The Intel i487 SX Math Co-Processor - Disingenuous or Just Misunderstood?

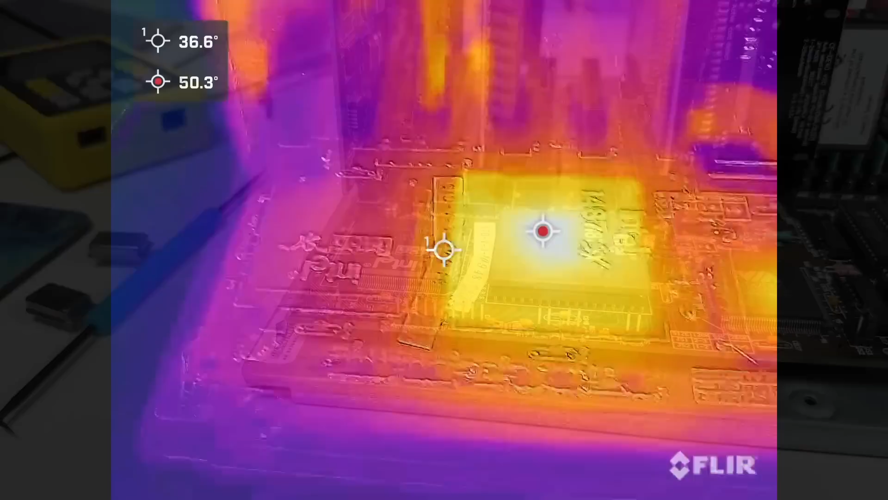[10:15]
so I got out my thermal camera to take a look. To my surprise, it wasn't even warm to the touch, and as you can see, it's about the same temperature as the PCB surrounding it.
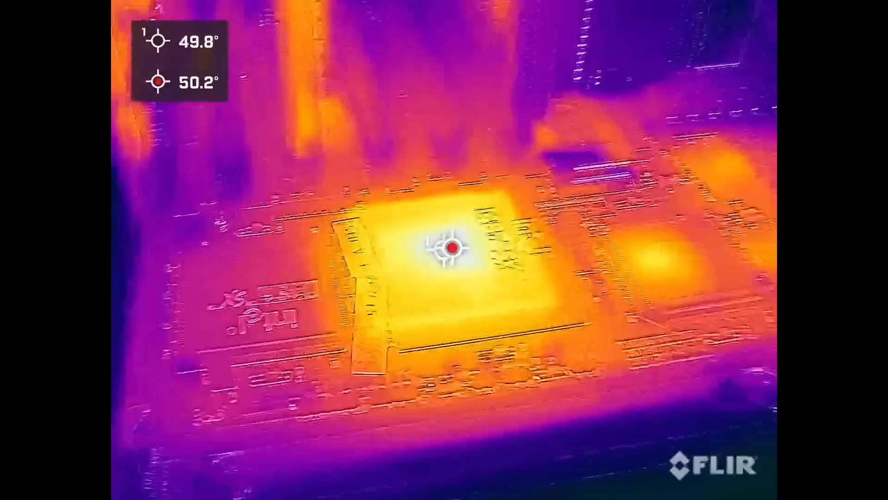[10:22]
If I open JC4, both chips are alive and conflicting with each other, and both get warm very quickly.